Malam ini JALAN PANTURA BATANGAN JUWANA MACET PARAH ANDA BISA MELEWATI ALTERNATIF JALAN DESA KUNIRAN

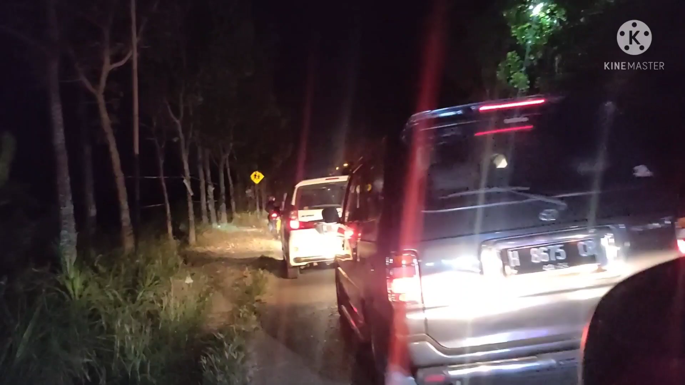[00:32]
di kesempatan di malam hari ini saya sedang berada di desa saya sendiri ya di desa Kuniran kesempatan Batangan Kabupaten Pati nah ini saya ingin menginformasikan kepada jenengan semua nah ini kemacetan yang ada di
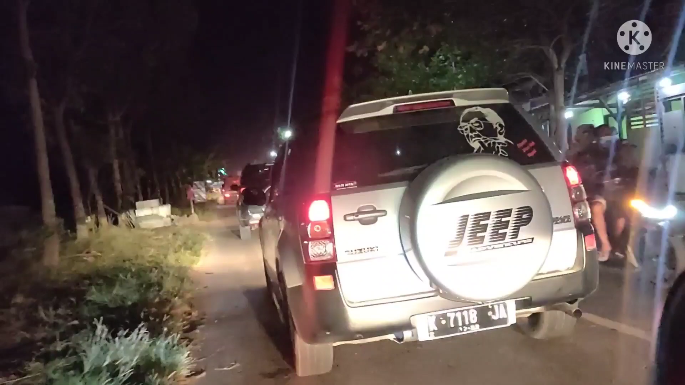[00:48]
jalur alternatif ya temen-temen yang ada di desa Kuniran ini jalur
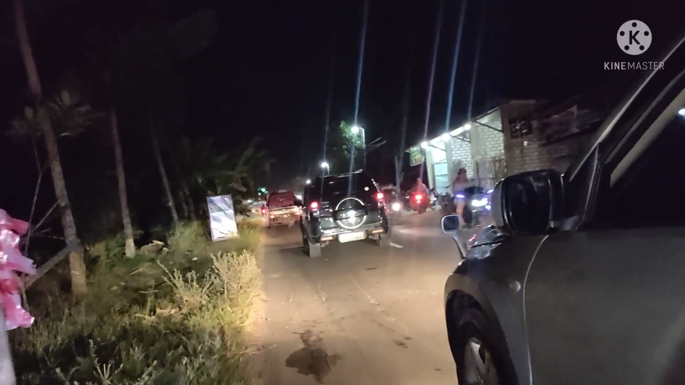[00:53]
alternatif dari Batangan sampai ke Kuniran ya pertigaan karena kemacetan ini disebabkan
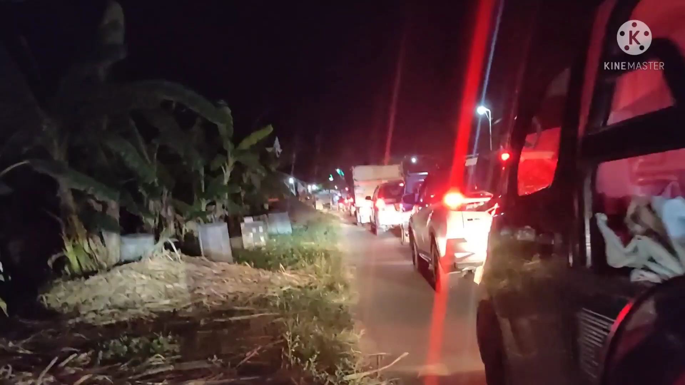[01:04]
karena adanya ini temen-temen perbaikan jalan dan pengecoran jalan yang ada di daerah Batangan dan menuju Juwana
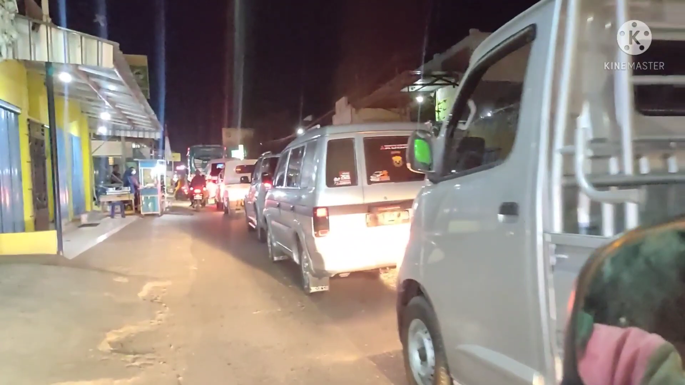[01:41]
di desa Kuniran ini panjang sekali temen-temen karena tadi pas kebetulan jalan
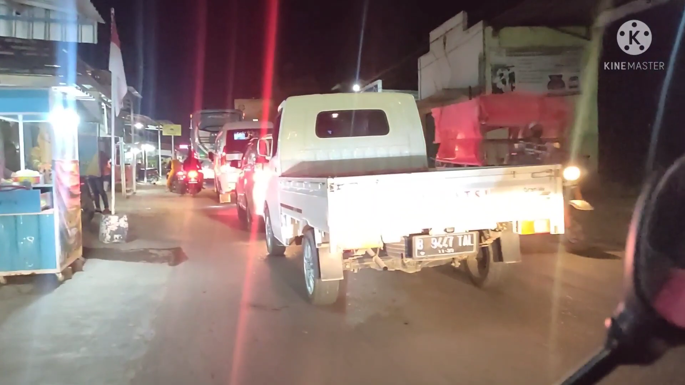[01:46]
saya lewat jalur Pantura itu jalan Pantura jalannya macet total yang dari
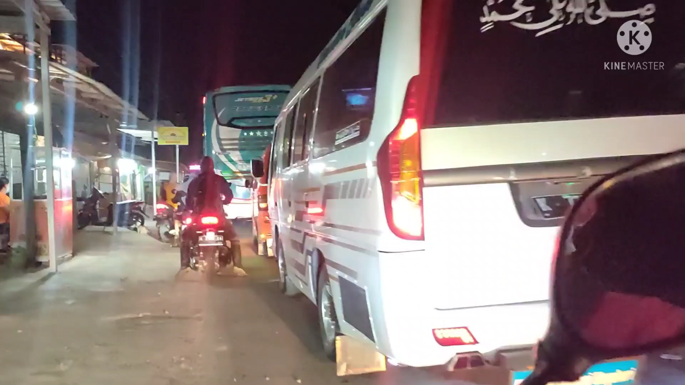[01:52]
arah barat ya maupun ke timur itu macet total temen-temen nah ini saya
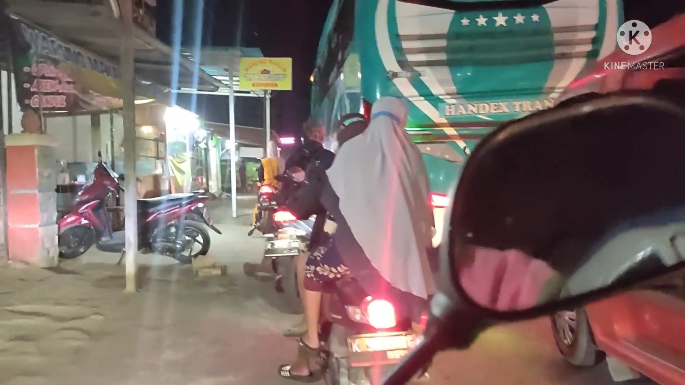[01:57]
informasikan dan kebetulan saya lagi perjalanan pulang ke rumah maka saya
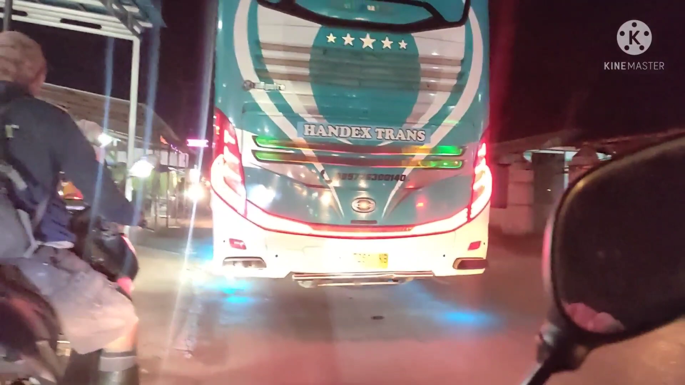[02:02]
buatkan videonya di malam hari ini asik temen-temen nah ini suasana
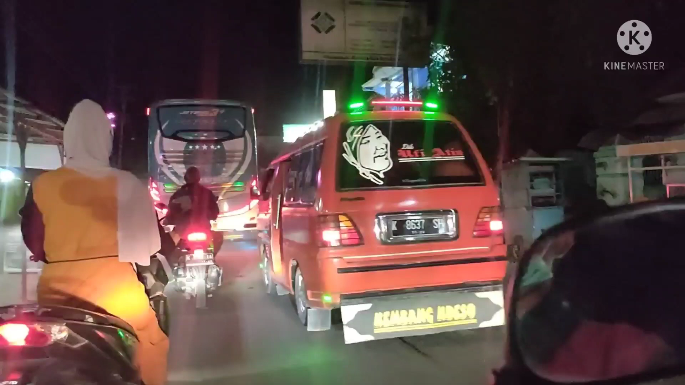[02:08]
malam hari dia yang ada di desa Kuniran temen-temen ya ya ini
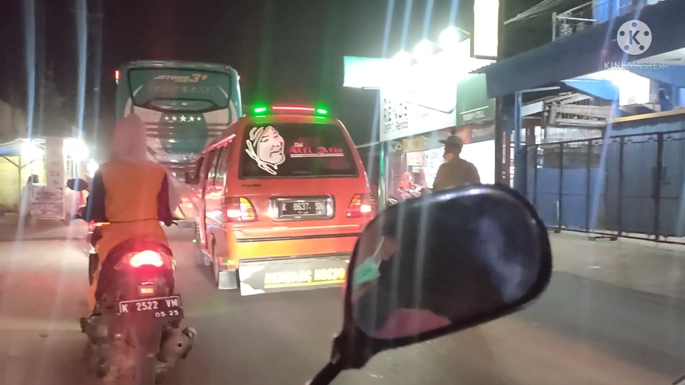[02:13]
temen-temen saya pada ngatur jalan ini kondisinya seperti ini ya
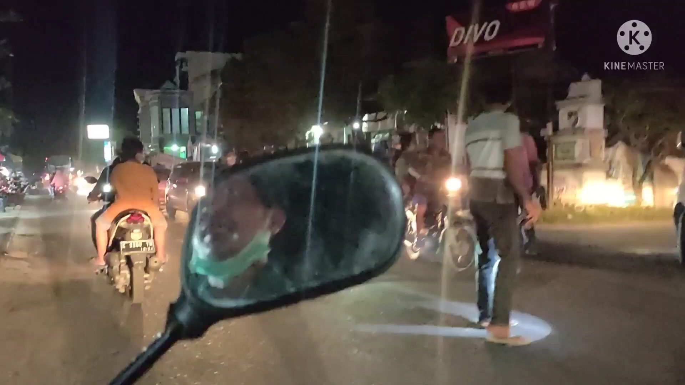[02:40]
ke kanan masuk ke sini ke kanan temen-temen nah bisa anda